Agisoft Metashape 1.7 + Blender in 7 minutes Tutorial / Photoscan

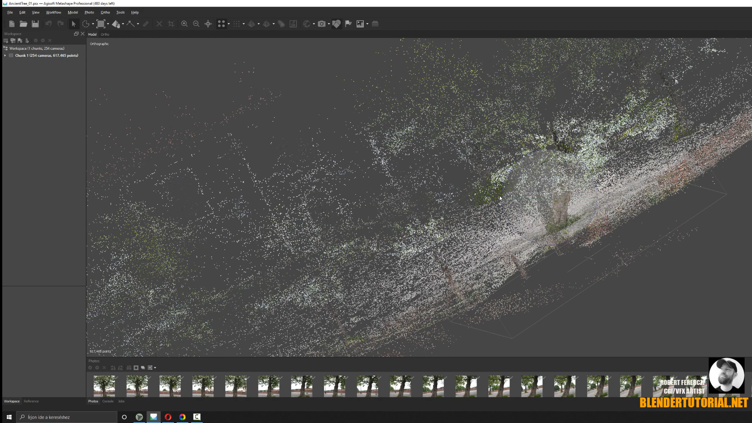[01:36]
After this you have a sparse point cloud,
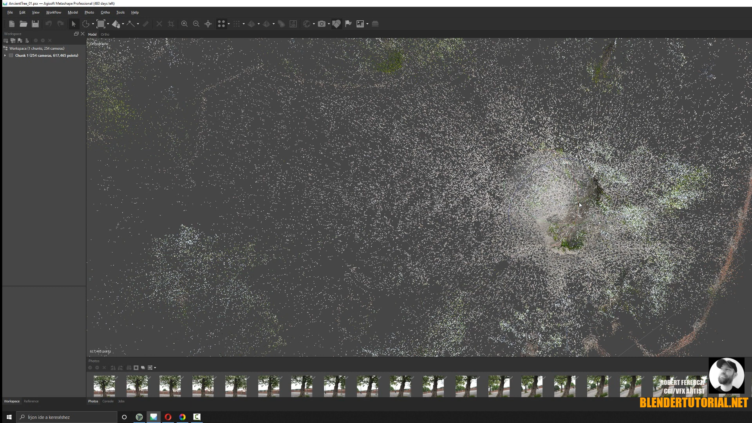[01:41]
which is good enough to decide what parts of the scan you want to keep and calculate in higher resolution and what not. This helps you to resize the bounding box to the important part of the scan. To make this more clear for you, I delete the unnecessary points of the cloud. To do this you can use these lasso types like the freehand lasso, rectangular and circle lasso.
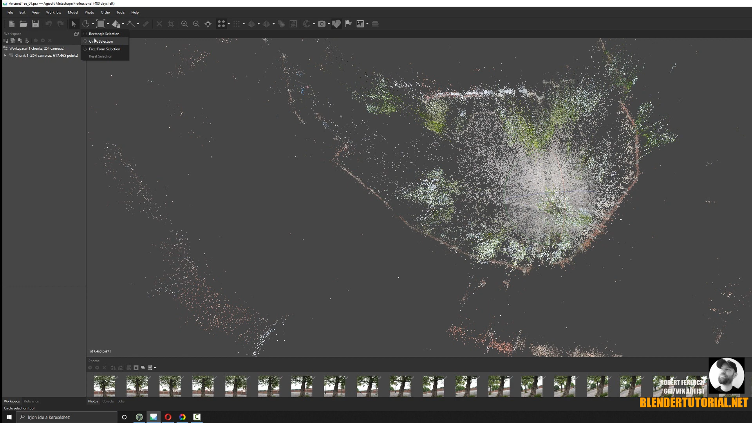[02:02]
Just select what you want to keep, then invert the selection and press delete.
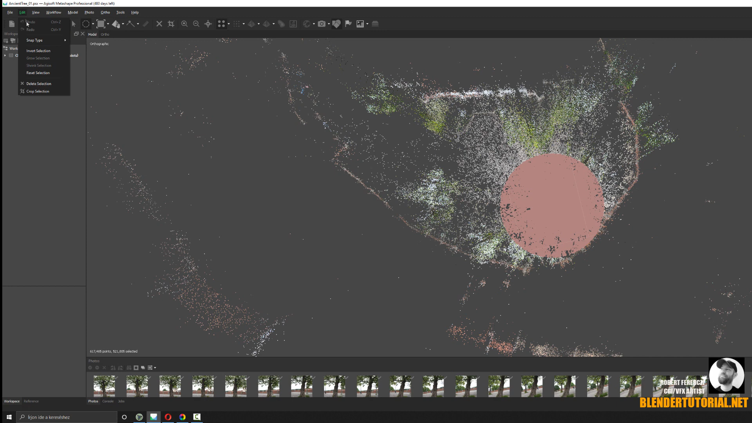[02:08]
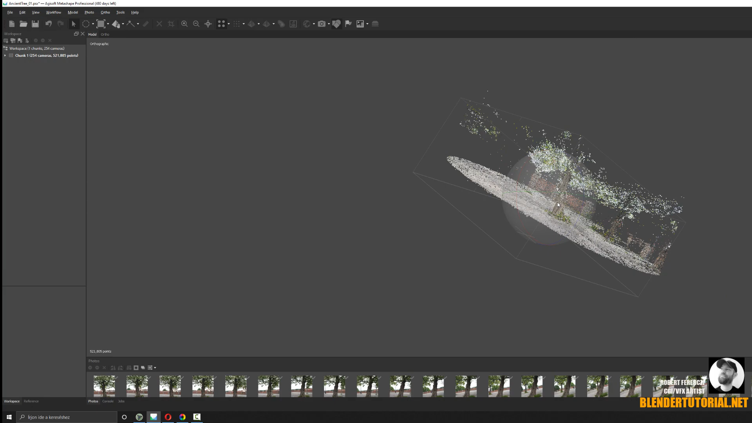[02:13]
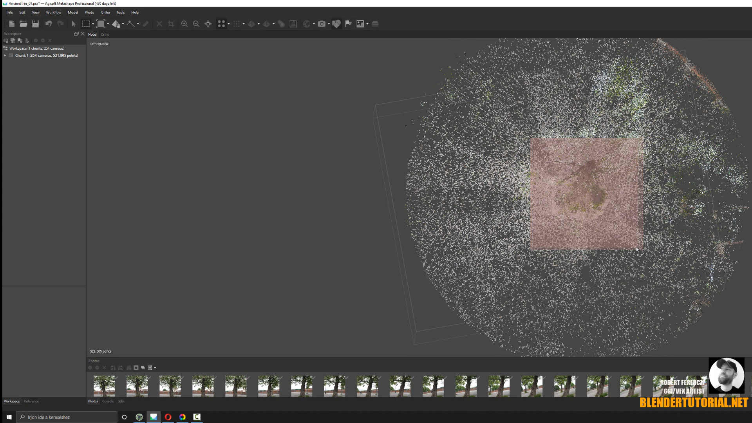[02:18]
It is time to set the bounding box properly. The size of the processed area has a huge impact on render time also.